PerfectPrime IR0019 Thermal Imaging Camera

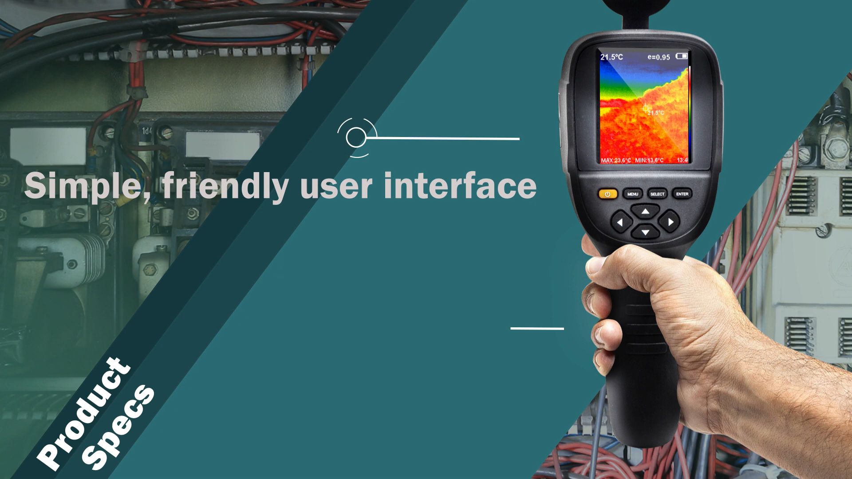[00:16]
Pistol grip. It has the highest thermal resolution
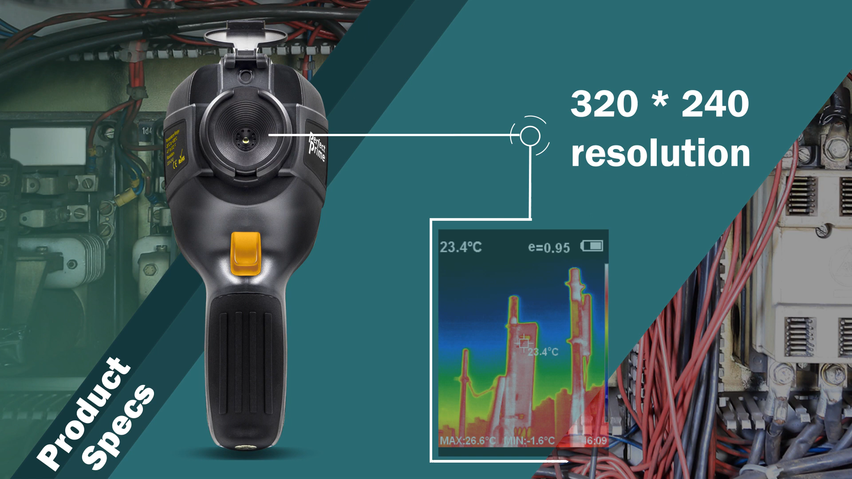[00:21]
On screen: spot 23.4°C, max 26.6°C
320x240 that will enable users to see in greater than before thermal image details, allowing for quick diagnosis or thermal problems.